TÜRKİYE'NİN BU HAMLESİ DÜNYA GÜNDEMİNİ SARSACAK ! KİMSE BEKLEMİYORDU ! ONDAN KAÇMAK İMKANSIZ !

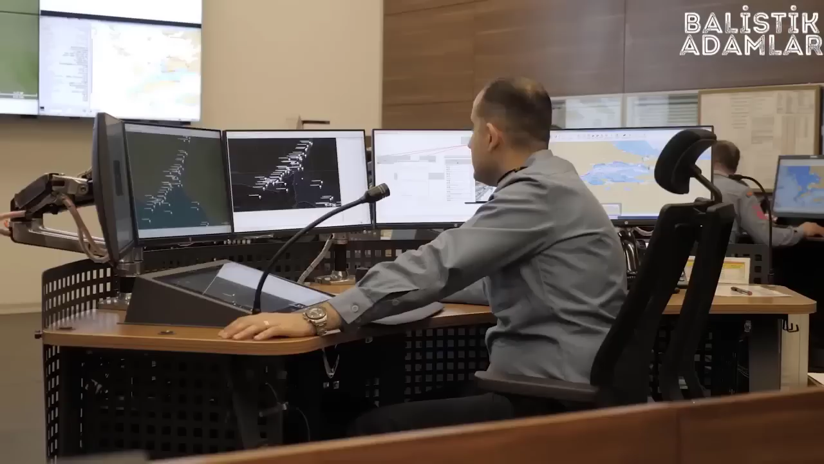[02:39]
Prof. Dr. İsmail Demir, sahil şeridimizin güvenliği için büyük önem arz eden Sahil Gözetleme Radar Sistemi Projesi geliştirme faaliyetlerinde de son aşamaya gelmiş bulunmaktayız.